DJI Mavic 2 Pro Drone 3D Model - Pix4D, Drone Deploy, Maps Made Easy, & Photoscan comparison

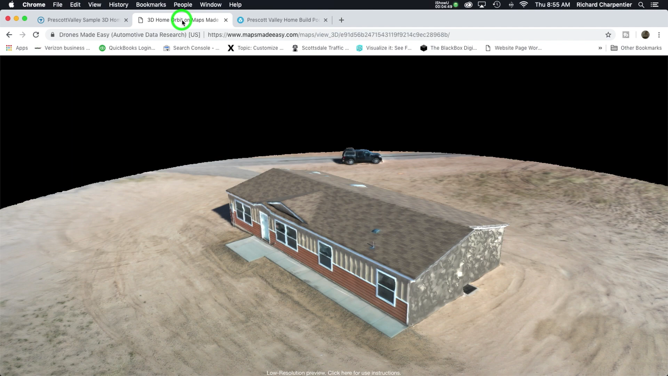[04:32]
as well but this one is very interesting to me because the same exact pool of images yielded much better results on drone deploy with that said I want to hop over to the next one so this model was made with maps made easy so once again same exact data set 49 images
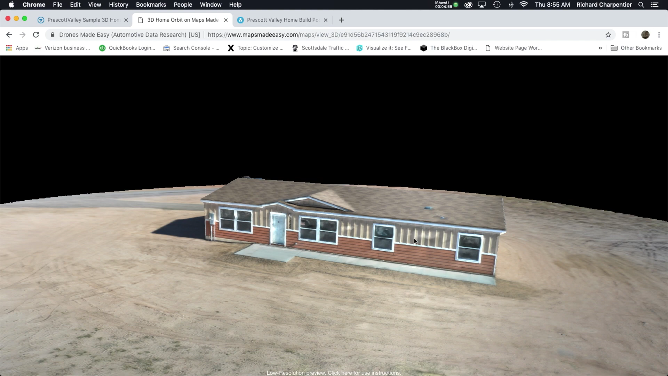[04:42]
the front of the building looks awesome we can even see 12255
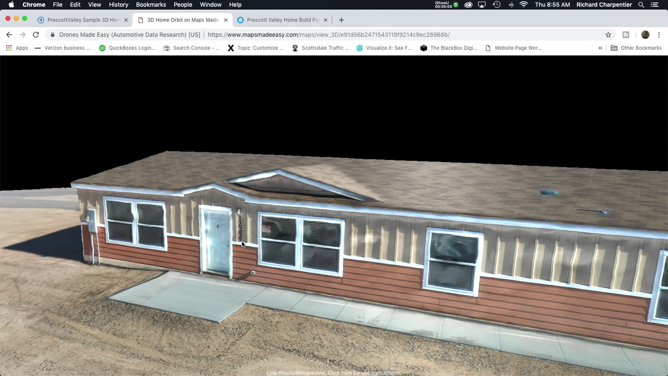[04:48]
is the address so this is looking really good on the front and then we
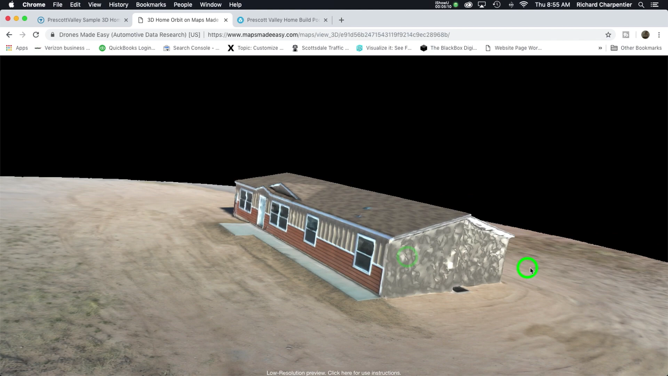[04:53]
come over to the side and I just want to cry once again butchered the
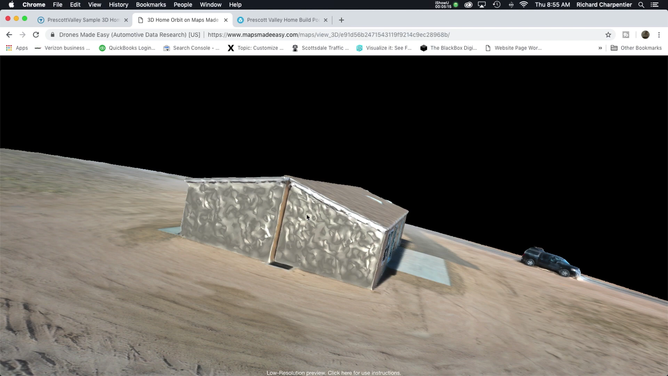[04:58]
sides of this building and this was into the sun and you can even see the shadows back here and the back of the building is not looking great at all we've got some weird artifacts we've got you know some just gaps in the mesh not looking good
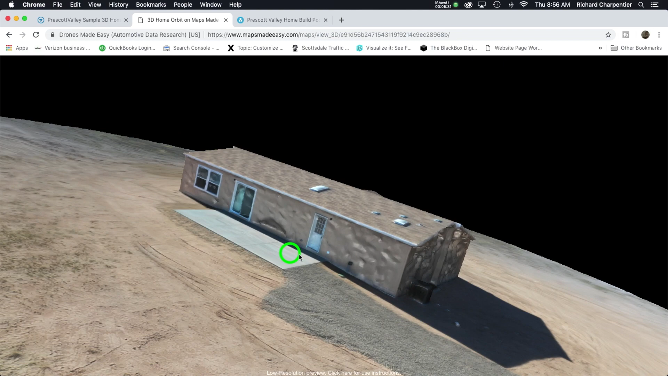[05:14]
and coming around to this side once again side of the building is just an absolute mess
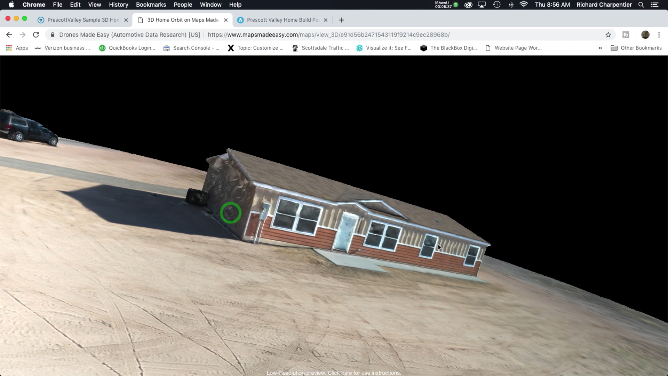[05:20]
and disaster so that could be partly my exposure one of the things that I got
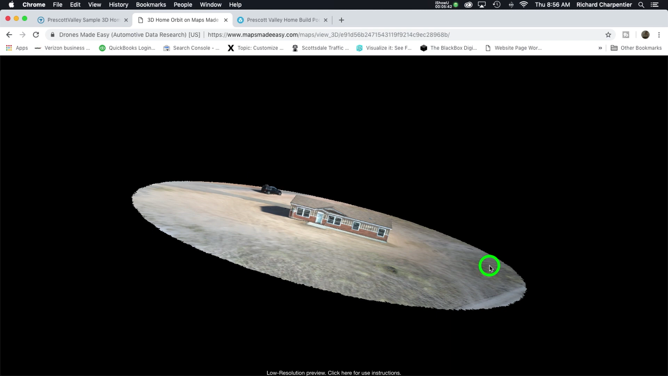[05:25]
to say that was cool on maps made easy was uh maps made easy determined
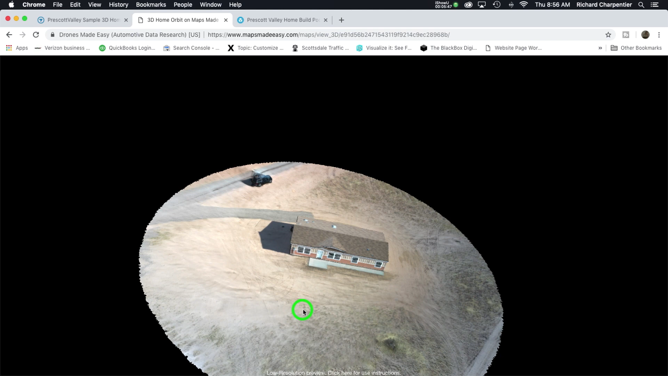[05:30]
very quickly that in fact this was an orbit mission so this is the crop maps made easy did I didn't tell it to do anything so when you're uploading to drone deploy
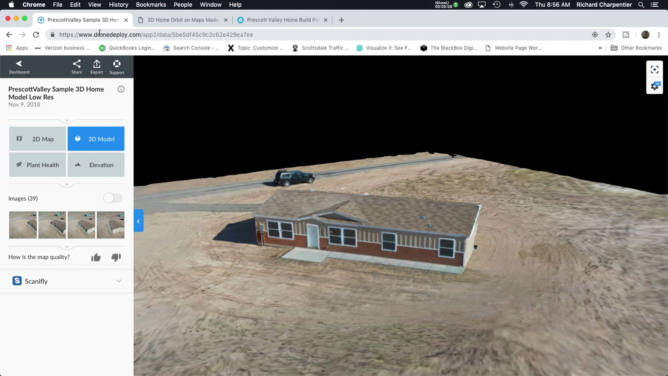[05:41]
PIX4D or maps made easy you don't really have a lot of options to tell them what you'd like or what you wouldn't like and so in the end you get this cropped model and
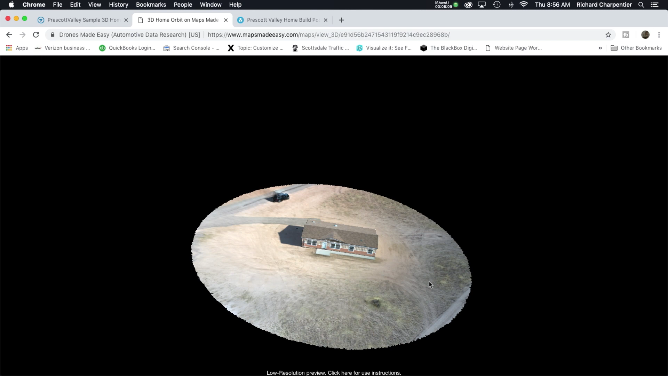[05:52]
hopefully it's what you wanted because on larger models it can take hours to days to get your model back if you're doing the cloud-based solution and depending on what you're spending on it
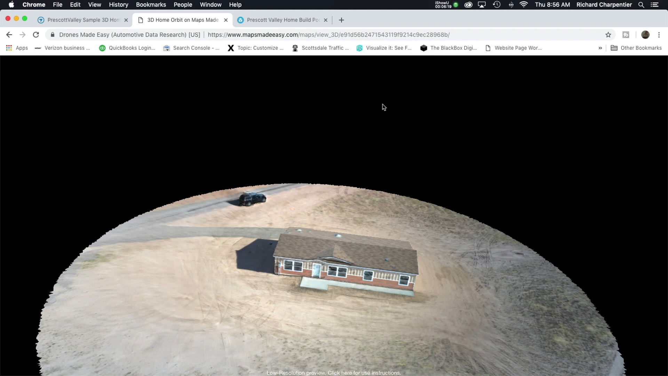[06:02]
finally I wanted to go over and this is sketch fab so from photo